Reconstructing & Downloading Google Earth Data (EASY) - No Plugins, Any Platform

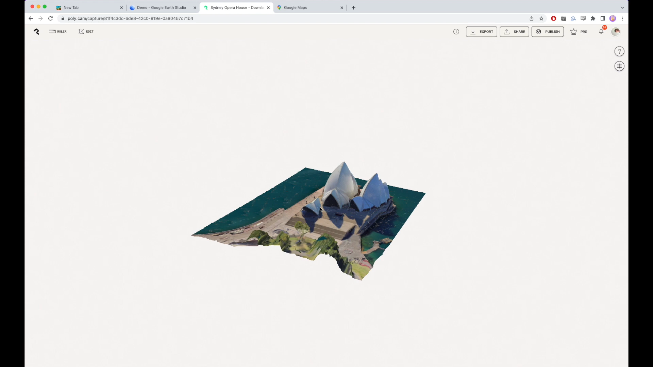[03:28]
And sometimes this will take a little bit of reorientation, which you can do either on the Polycam mobile app or on desktop here.